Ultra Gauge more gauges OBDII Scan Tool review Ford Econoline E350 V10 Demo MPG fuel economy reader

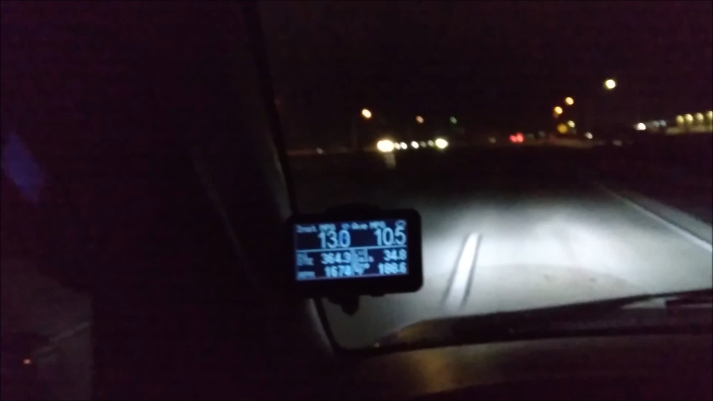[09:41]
according to the instantaneous i'm getting 15 miles per gallon right now my average is 10.6 but i've only been on the freeway for two miles